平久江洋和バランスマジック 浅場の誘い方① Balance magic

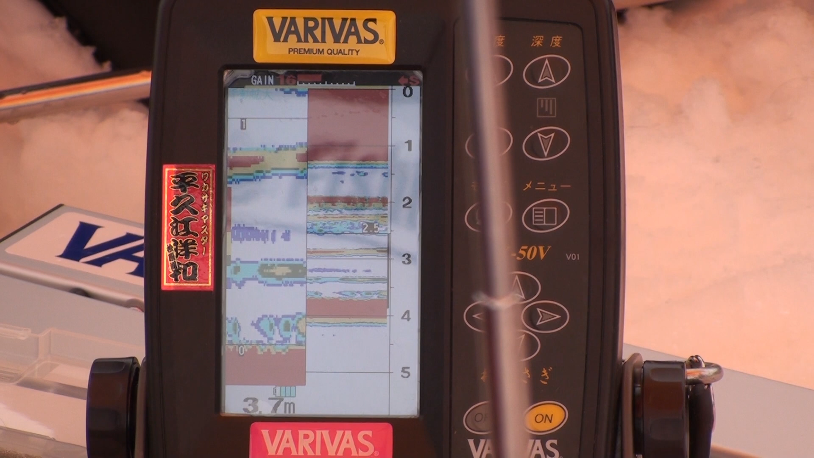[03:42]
On screen: depth 3.7 m
ちょっと魚上ずってきたかな今の時期なんかだと結構氷の直下で釣れちゃったりするからいろいろ
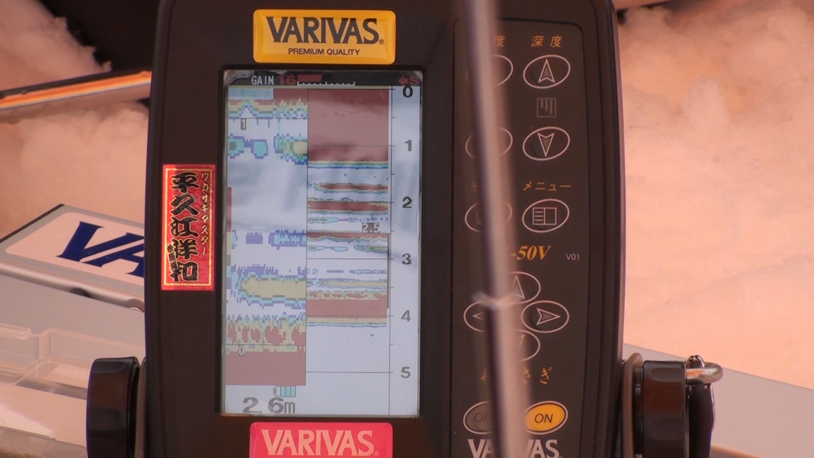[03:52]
On screen: depth 2.6 m
やってみるのもいいですよね